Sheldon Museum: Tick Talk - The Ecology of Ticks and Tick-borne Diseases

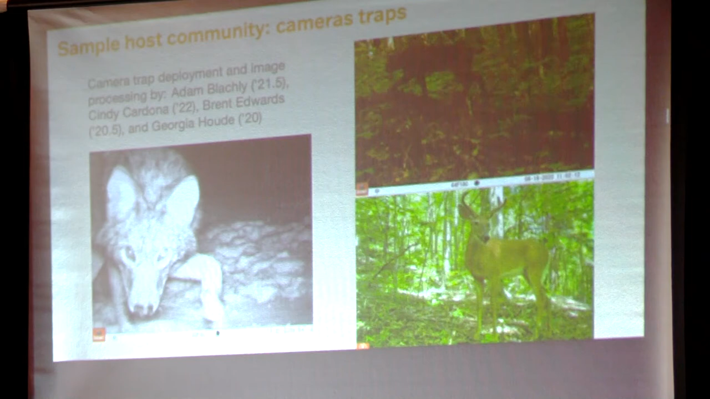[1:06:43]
and then there's methods for trying to estimate the sort of like range of view of the camera and then you count how many animals you get and you can get a sort of relative density of the animals based on this